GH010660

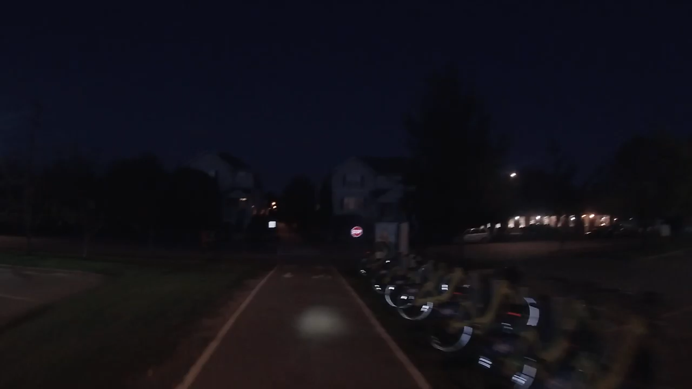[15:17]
And the main reason I don't usually come this way is because, like, even though it's a trail, it's like got all these stop signs and stuff anyway. And then it's like through this little thing. I don't know. Yeah. It's not my favorite.